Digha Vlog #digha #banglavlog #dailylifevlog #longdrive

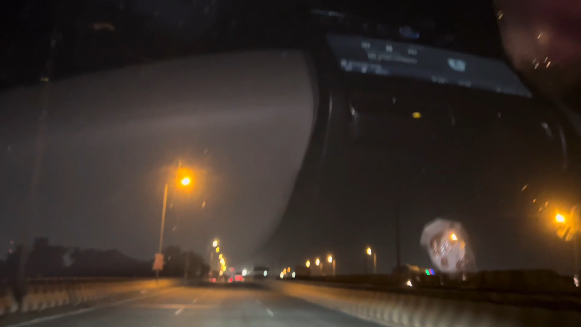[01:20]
আমরা কোলাঘাট ঢুকছি, ওই সাইডে ব্রিজ আছে, দেখা যাবে না,